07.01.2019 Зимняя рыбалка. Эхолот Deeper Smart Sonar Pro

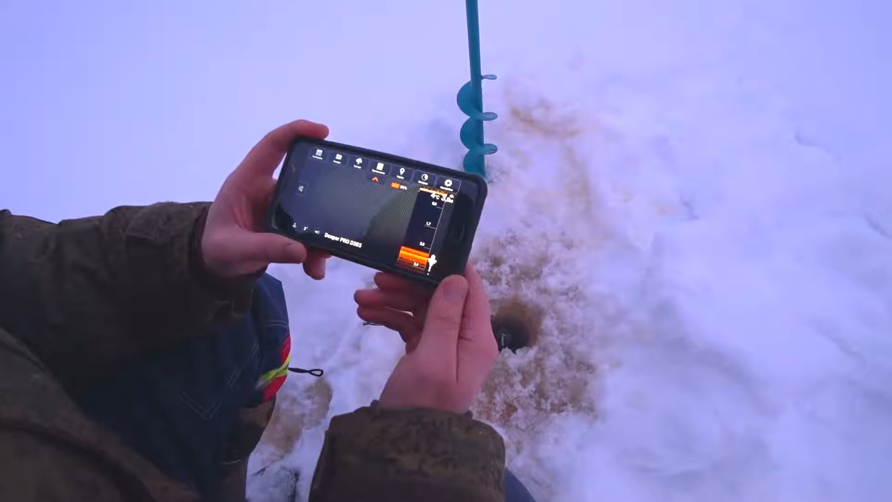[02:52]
Ну так и будет у нас какая-то. Дно типа тут такое, ну, твердое, короче. Видишь, сверху это типа лед. Ага. Показывает.
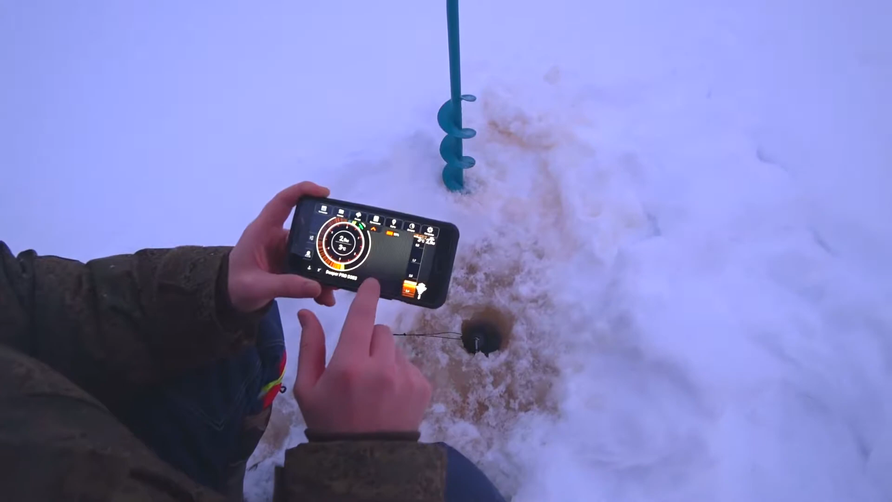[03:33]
Ну, ощущения всякие. Ну вот это да, типа этот рыба как поднимается.
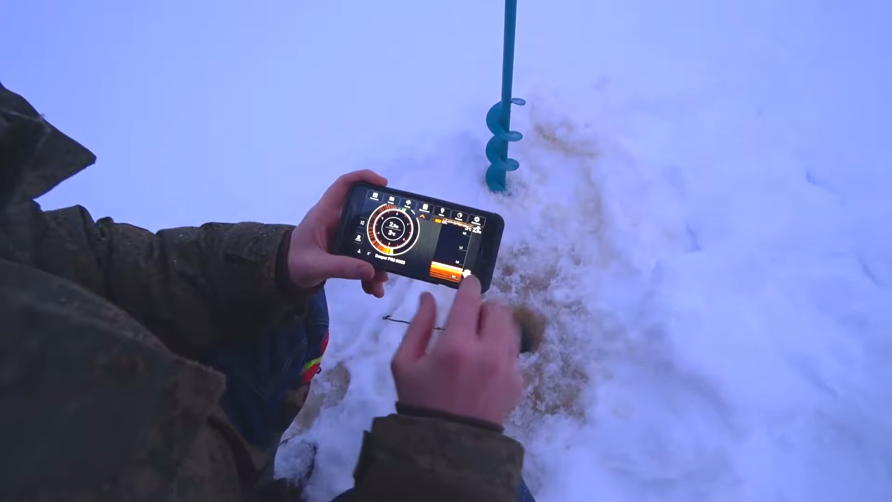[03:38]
Вот тут еще эта графа.
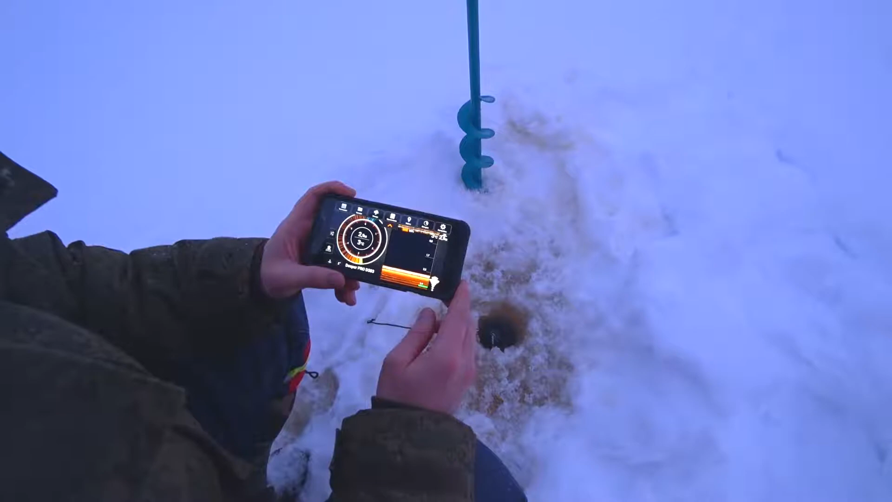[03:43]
О, здесь 2,9. А насколько радиус там, например, под льдом показывает? Или только чисто? Он льдом? Этот как бы конусом вот так вот идет. А, ну не знаю, чем глубже глубина, тем больше. Ну да, да, да.
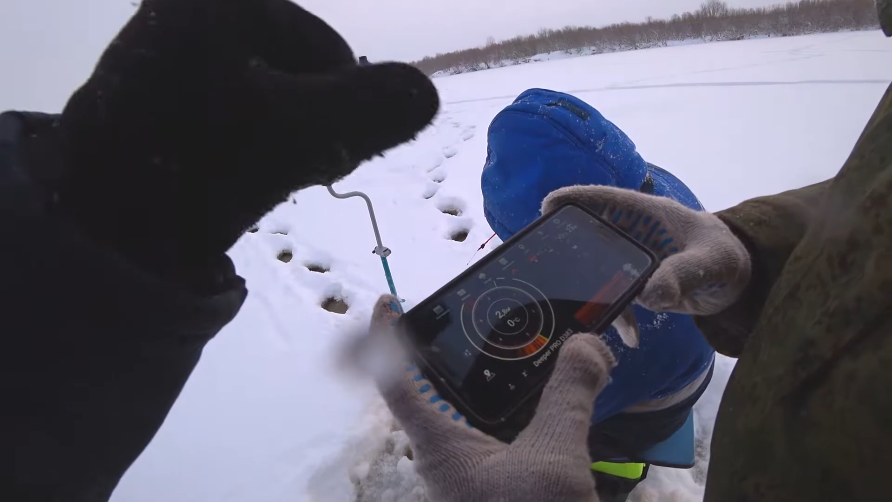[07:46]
Тут что-то дно какое-то пошло, да? Кто-то на дно лег. Посмотри. Да не убирай, ты что? Вон, видишь, мормышка пошла? По флешеру было видно. А, вон, да.
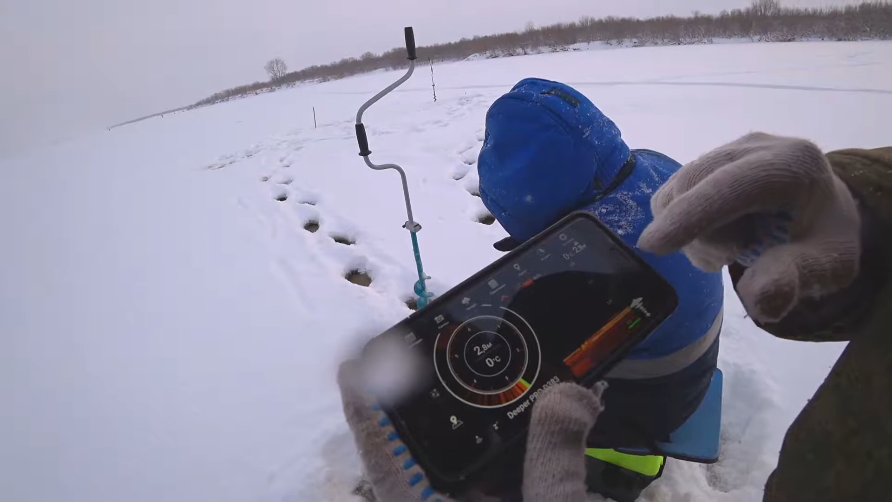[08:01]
На дне сидит там рыбина-то, да. Вон, да? Шарится там. Да, да, да. Или нет, это мормышка она пошла? Не, мормышка-то вон вверху. Не, не, вон она, видишь, точка?
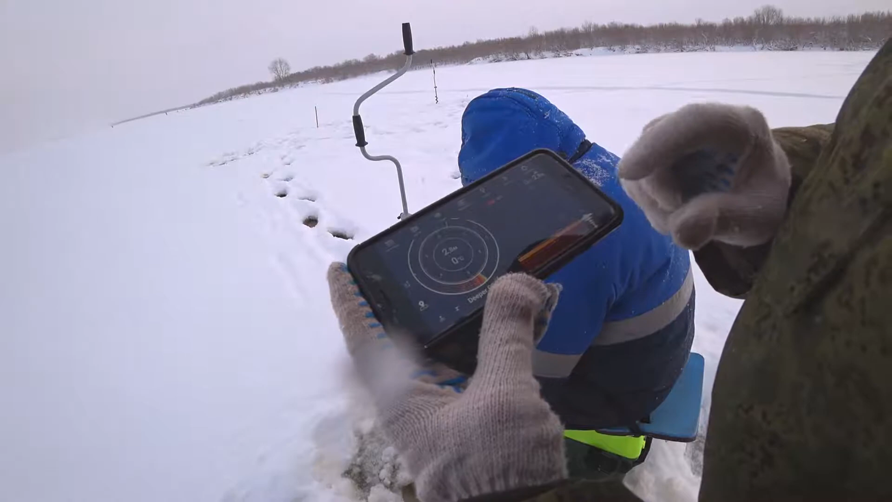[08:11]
Вот, да. Вот, все, мормышка твоя. Нет, это не мормышка. 2,8. Мормышка у него одна стучит, прям, видишь?
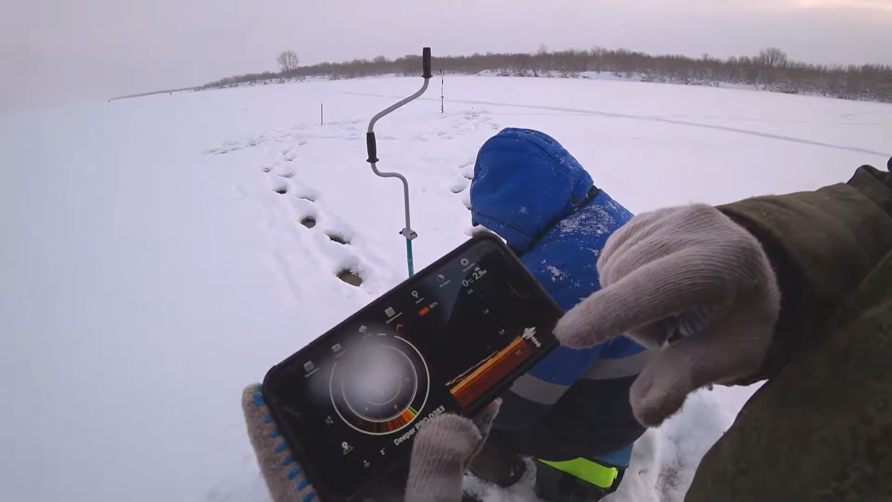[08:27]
Mm. Прямо на рыбу. Все, пропала мормышка. Съели. Не-не, на вон, на удна. Ты поднял, что ли, стучишь? Ну да, поднялась. Ага, пошла. Ну, все видим, пора. И все видим. Ну, где рыба-то там, да? Ушла.
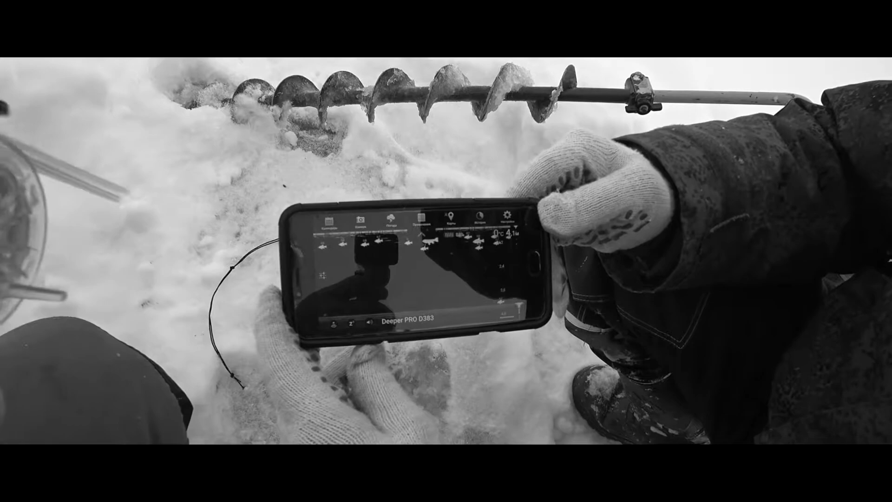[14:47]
Только не клюет. Вон на дне что-то было.
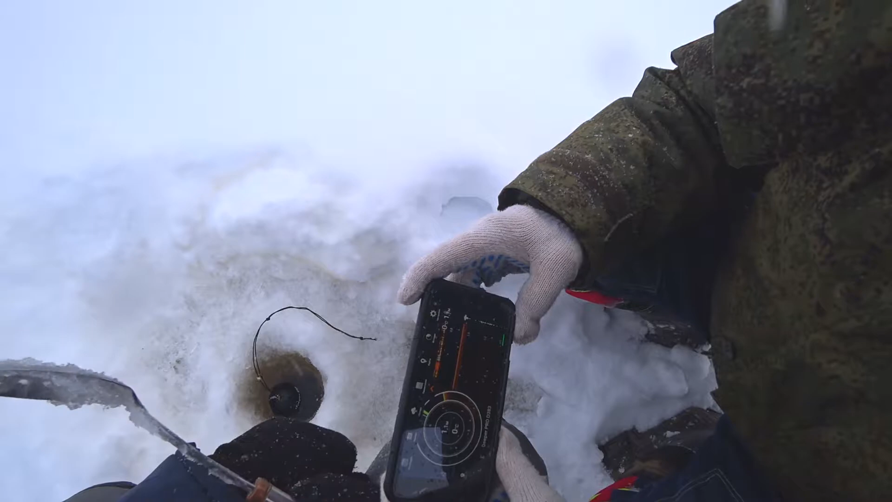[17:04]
Хорошо. На дне может что-то есть. Колышется.